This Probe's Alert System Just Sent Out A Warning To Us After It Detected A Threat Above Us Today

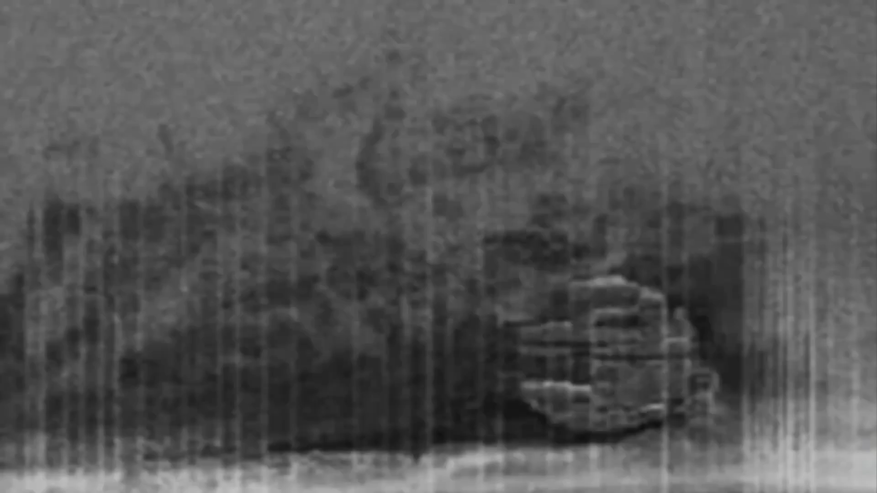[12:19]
The wreckage sits at a depth of 90 meters, and waters in the area are always muddy, factors that make it virtually impossible to film or photograph the area.